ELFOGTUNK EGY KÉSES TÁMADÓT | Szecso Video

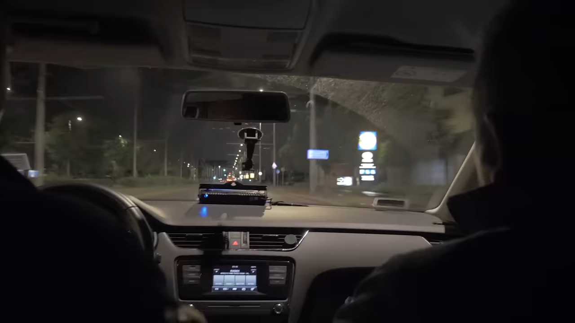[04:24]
Egy kertvárosi utca nyugalmát egy késheléses támadás zavarta meg.
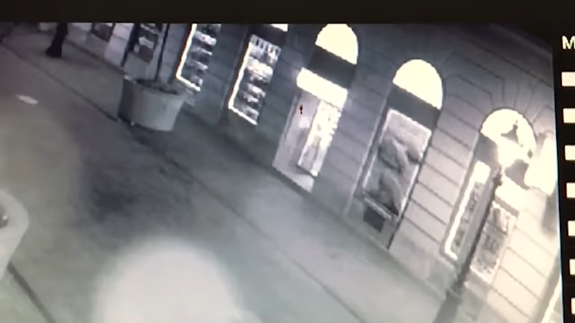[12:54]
A kamerakutatás alapján eljutottunk egy régi vérházhoz.